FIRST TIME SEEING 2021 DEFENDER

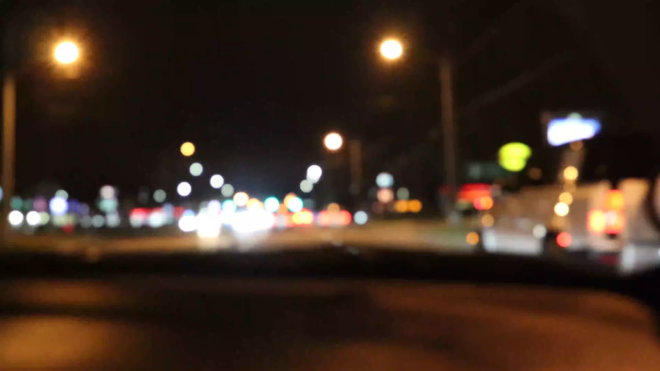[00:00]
Land Rover Defender. Know what that is?
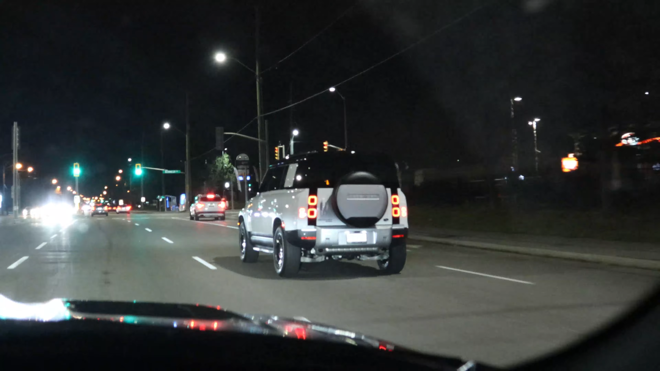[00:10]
Guys, new Land Rover Defender. Never seen one of these before. Excited? Yeah, maybe a little more.